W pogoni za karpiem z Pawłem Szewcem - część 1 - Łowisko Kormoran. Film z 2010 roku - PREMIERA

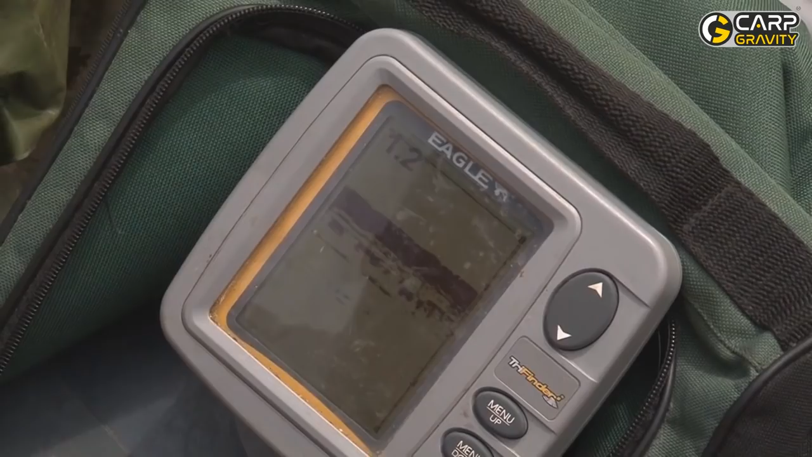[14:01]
Pozwala ona na szybkie odnalezienie bardzo ciekawych miejscówek, ale w sumie z grubsza. Ona pokazuje nam strukturę dna, jakieś wypłycenia, górki. Kiedy znajdę takie miejsce, stawiam marker, a następnie wyciągam stukadełko i obstukuję dno.